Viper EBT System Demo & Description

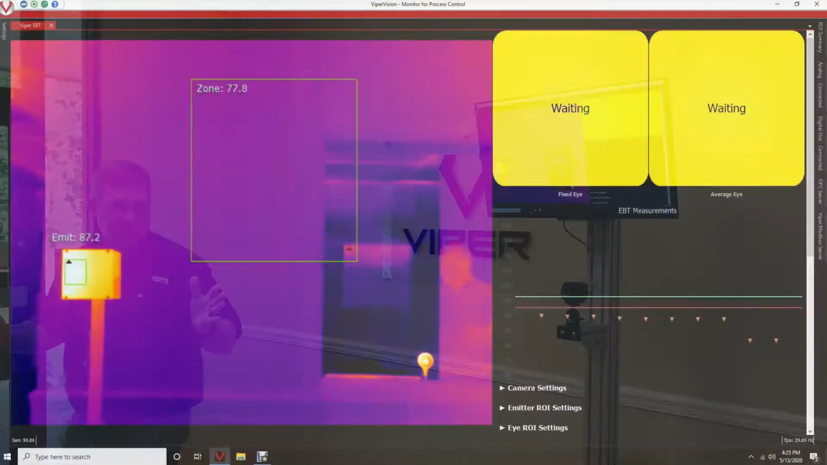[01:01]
So if I go real-time and do a scan, I'm actually going to show you where I'm going. There's a spot on the floor that's marked.
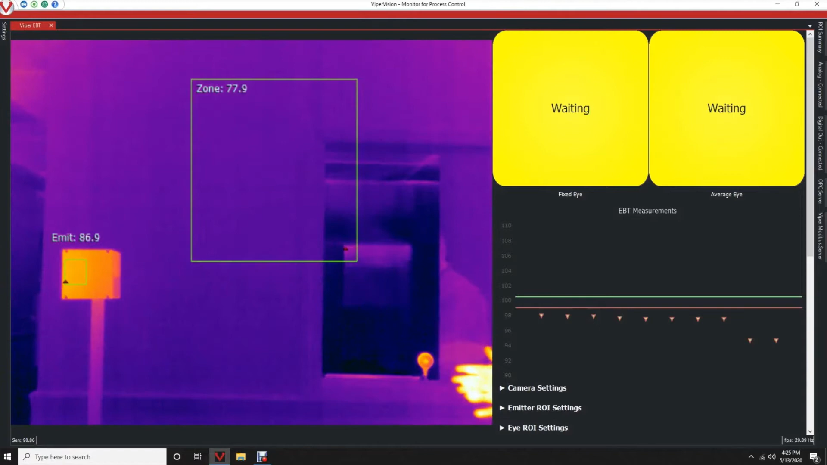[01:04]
So I'm going to go step here, and as I look at the screen itself, it's going to go green or red. So as I look into the monitor, it shows pass on there.
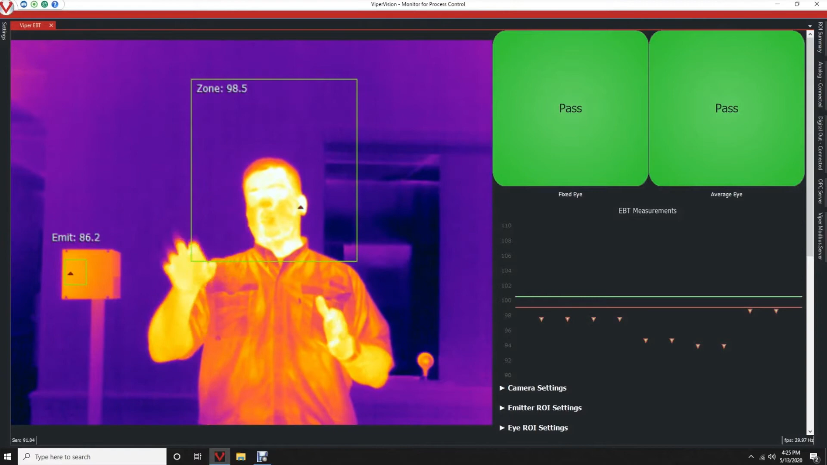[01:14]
I can adjust that for however, whatever message you want to send to the customer. If you wanted to say, have a nice day, or if it does flag as red, then you can have it do an alarm setting to where it'll, it'll show that on there as well. You'll notice in the screen, you'll see a reference emitter.
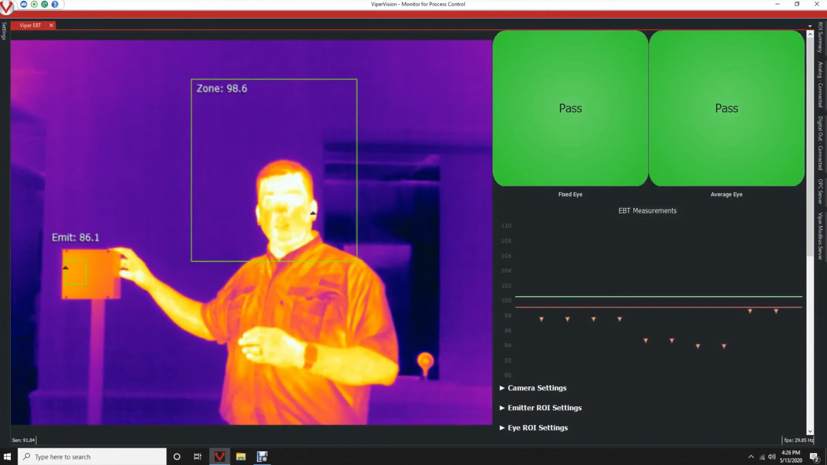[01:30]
So this helps us with the accuracy and repeatability system as it closes the loop on the camera system itself.
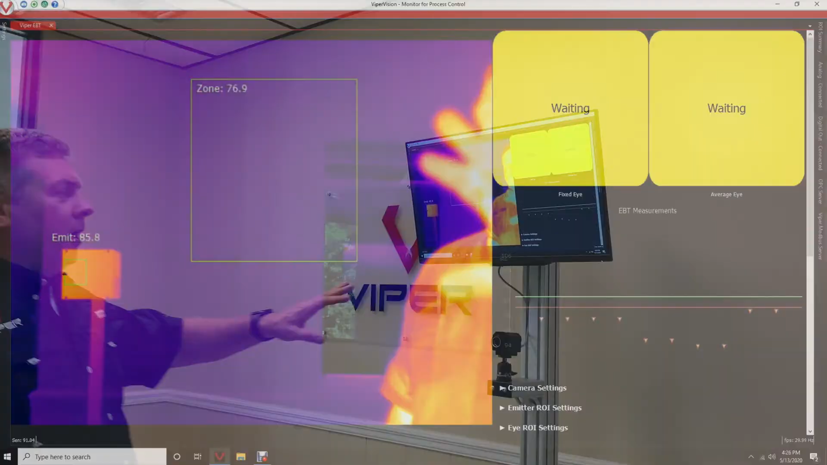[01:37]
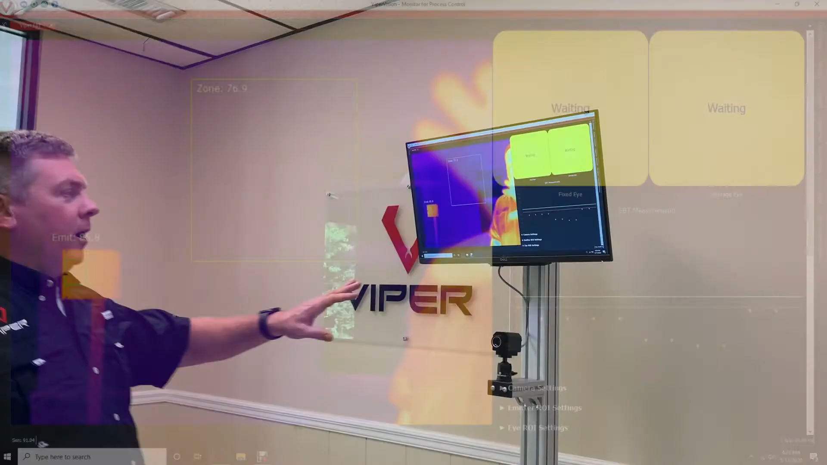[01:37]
A couple other items that you'll notice on here,
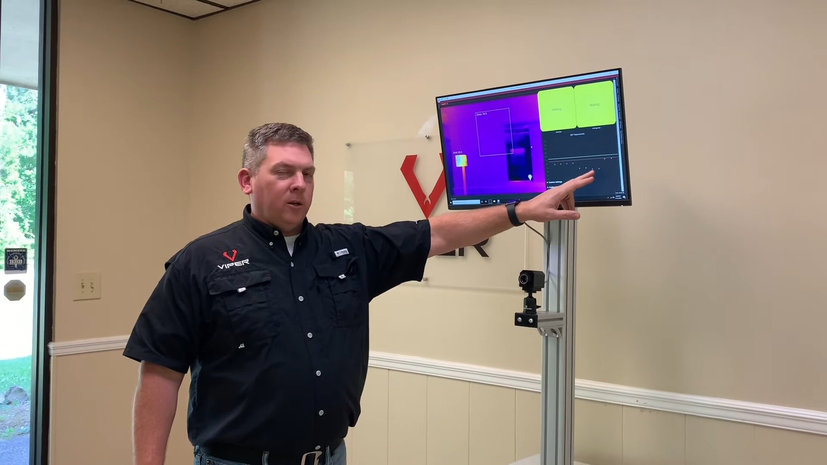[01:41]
we actually record and broadcast the temperature data over the past time. We're not recording that to a particular person, but what this allows us to do is not only capture the actual temperature, but the average temperature. This is going to be important as time goes on throughout the day, settings and conditions change. We can have two alarms on here. So we have a fixed eye, which is a maximum temperature setting. So if you want to set that at a threshold, say 100 degrees or 100.5, you can do that. And then our average is going to run much like the screening mode in the FLIR cameras.